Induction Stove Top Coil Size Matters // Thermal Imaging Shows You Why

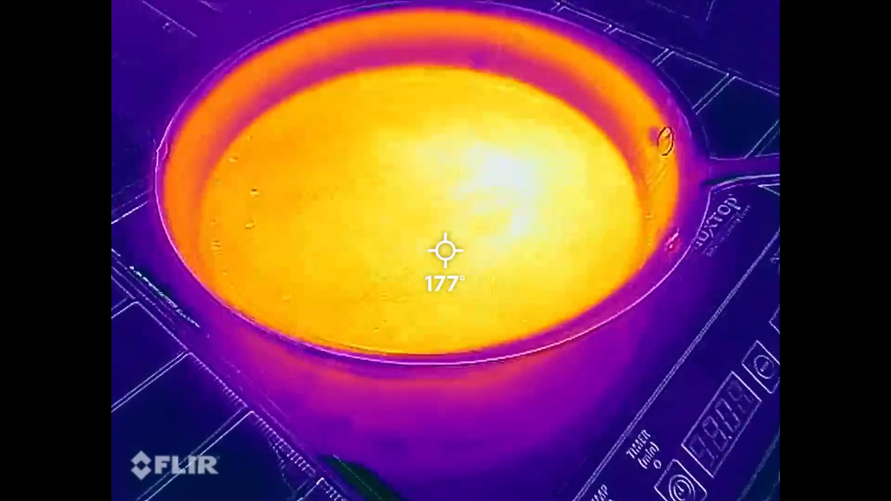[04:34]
So we started off with a 10-inch skillet, which has a contact diameter of roughly eight inches or so.
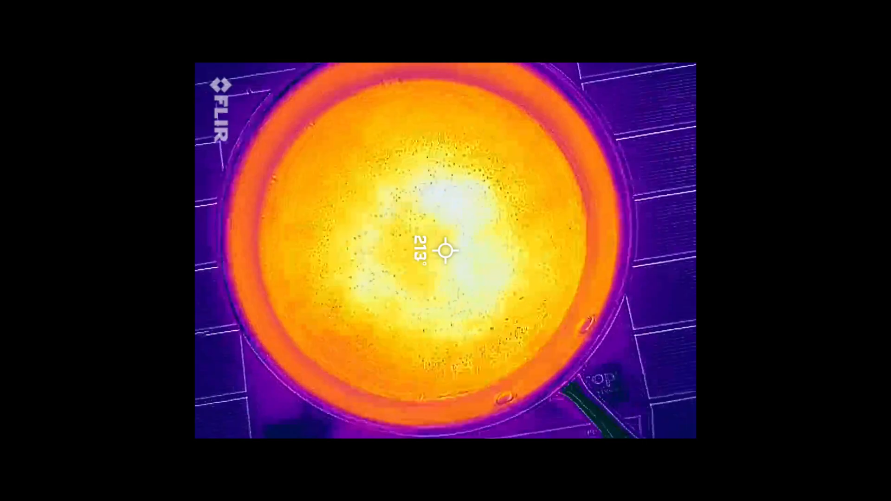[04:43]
I really wanted to show here that the 10-inch skillet is the maximum size that this induction stovetop can accept.
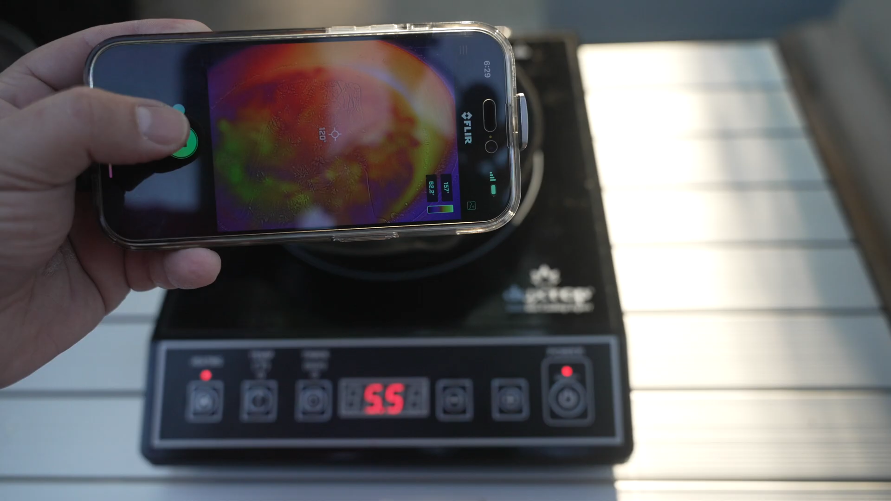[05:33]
Okay, if we take a look at the eight-inch cast iron skillet with about a six-inch contact diameter,
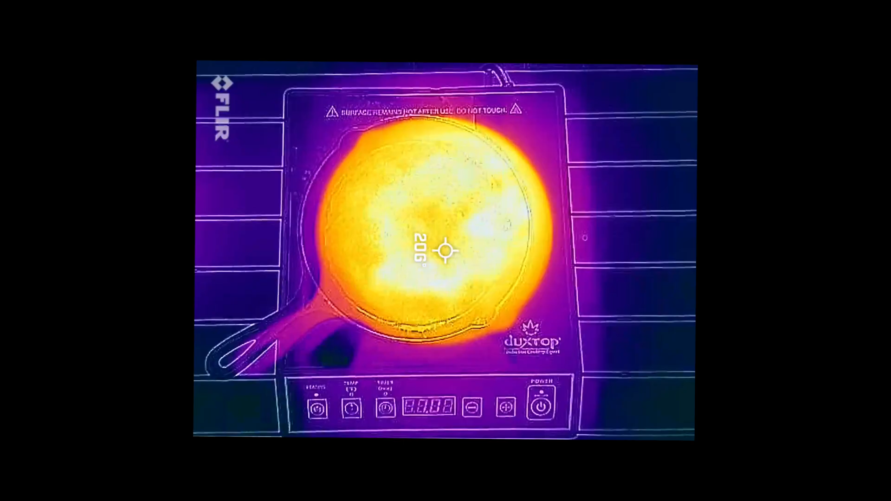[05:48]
This cast iron skillet is actually the perfect size for this portable induction stovetop.
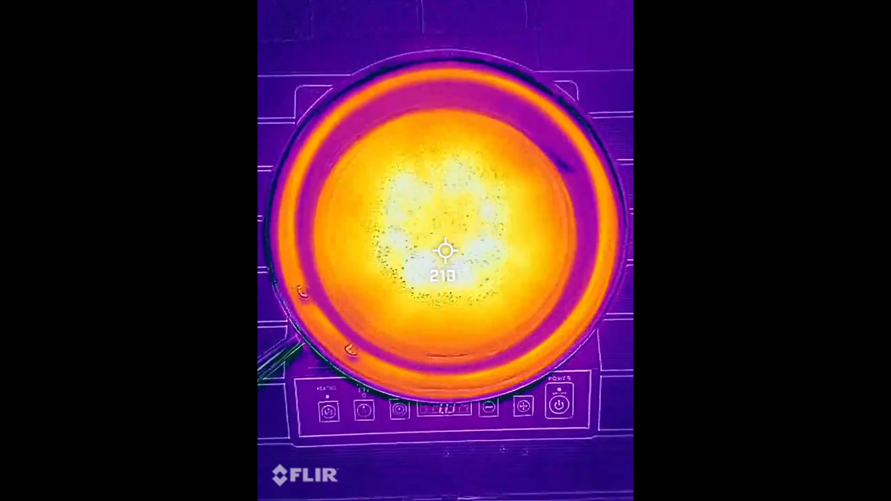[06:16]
This 12-inch three-ply stainless steel skillet has a large contact diameter of about 9 to 10 inches, which makes the stovetop really inefficient.
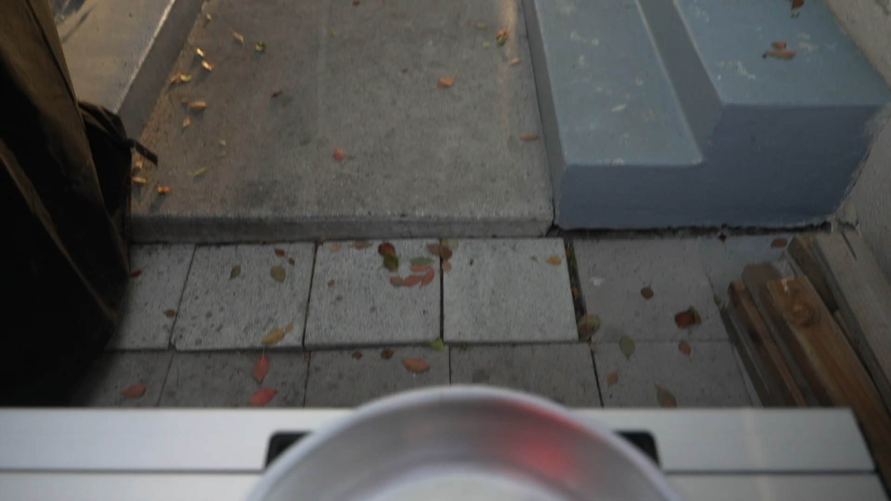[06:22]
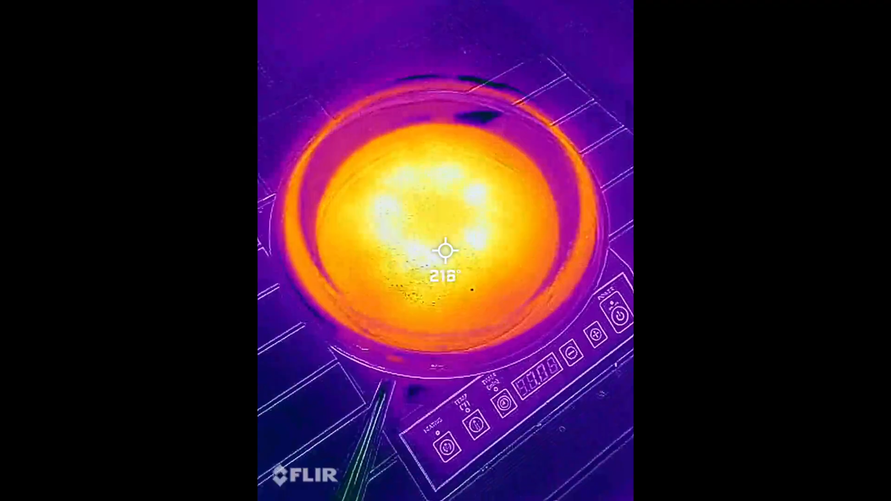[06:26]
It's not totally unusable, but if you look at the thermal imaging camera,
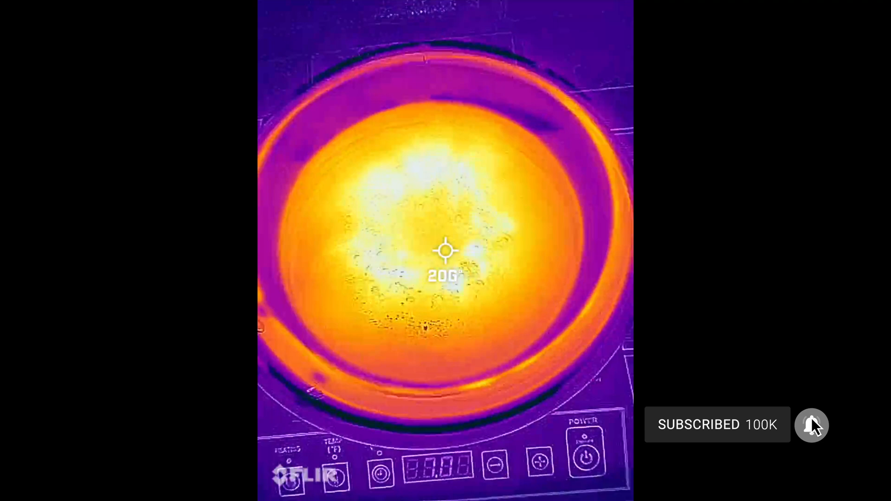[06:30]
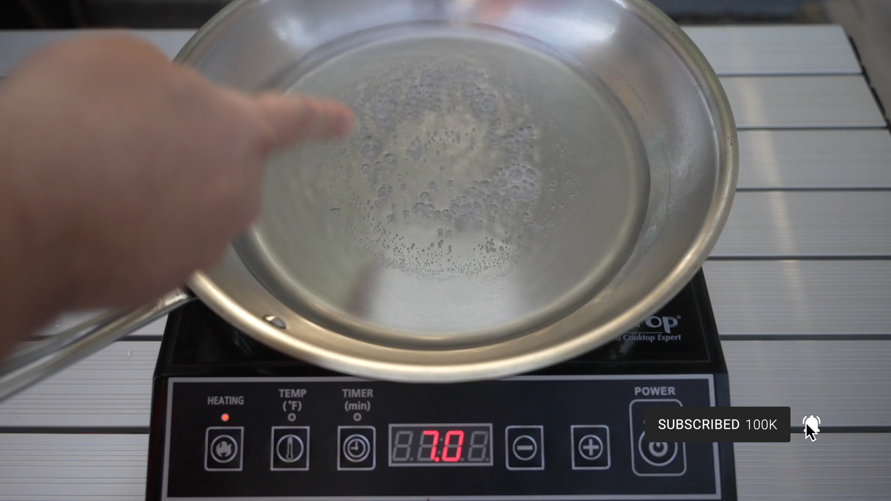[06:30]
as you move away from the center, you get a lot less thermal transfer. And that's because of the coil size. I really think that this induction stovetop,
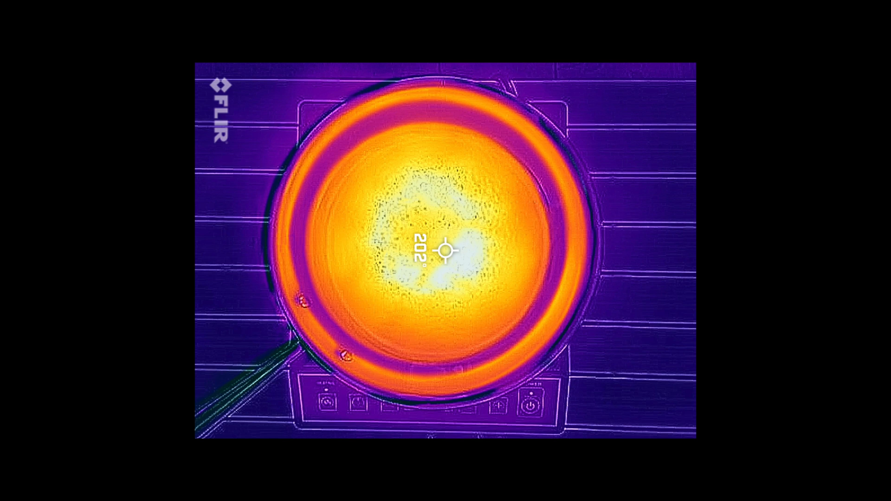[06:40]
which has a six-inch coil, is really only beneficial if you're using 10-inch skillets or below. So again, induction stovetops are amazing for their efficiency and their responsiveness,